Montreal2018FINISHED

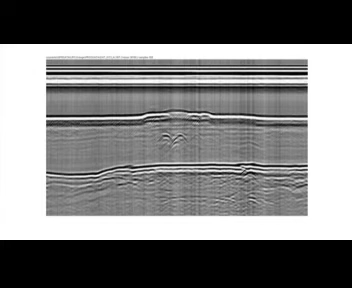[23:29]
What it is, we do not know. But the new expedition is already planned. This time we will go in the winter with snowmobiles to look through the ice and through the mud with the three-dimensional radar that can see what the object really looks like.